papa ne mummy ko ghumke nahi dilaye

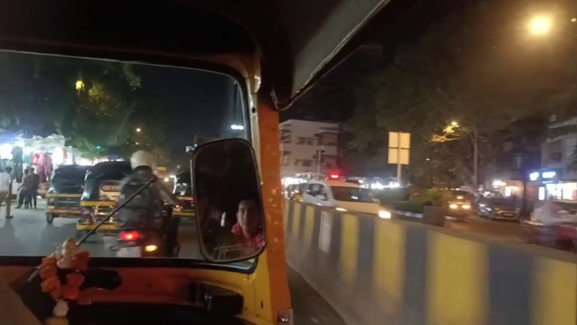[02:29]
अभी सकतो सब लाइटिंग लग रहा है दिखाई दे रहा है अच्छे से